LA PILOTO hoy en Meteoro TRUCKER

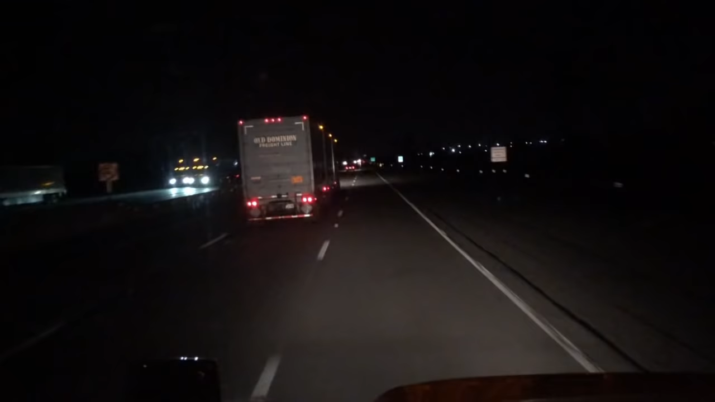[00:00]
Bueno, señores, miren este camión que está al frente. Un camión de tres. Es como si fuese un tren.